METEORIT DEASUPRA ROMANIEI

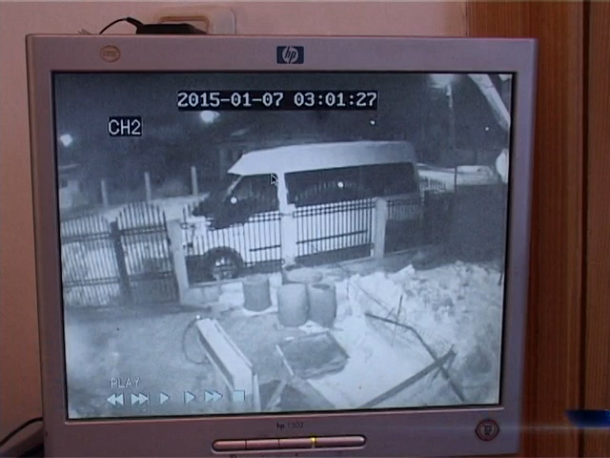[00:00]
Fenomenul a avut loc în jurul orei 3. În imagini se poate observa cum curtea casei și strada sunt luminate puternic câteva secunde, apoi sursa de lumină dispare.